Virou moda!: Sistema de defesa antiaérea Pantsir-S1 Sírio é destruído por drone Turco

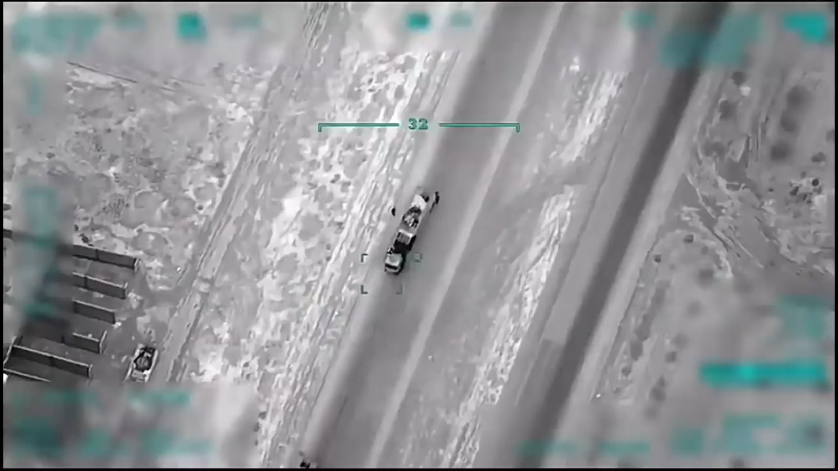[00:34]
Segundo o vídeo divulgado pela mídia turca, aparentemente mostram o Pantsir sírio, ativo, sendo destruído por um drone turco.
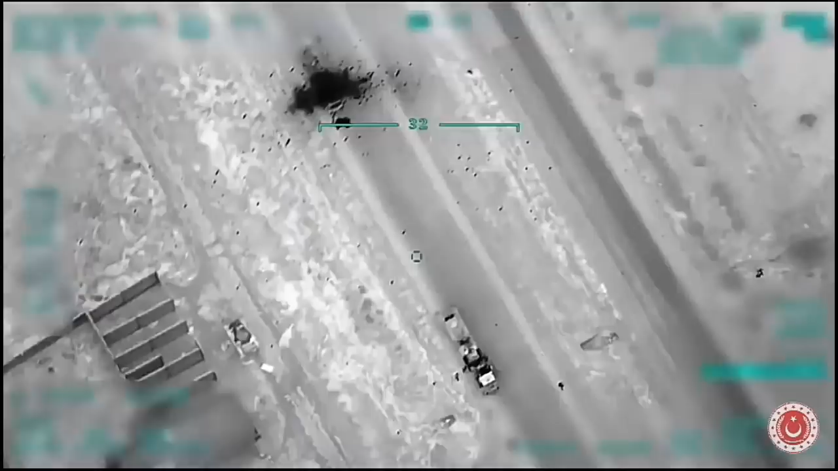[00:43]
As informações vazadas para a mídia turca, disseram que o radar,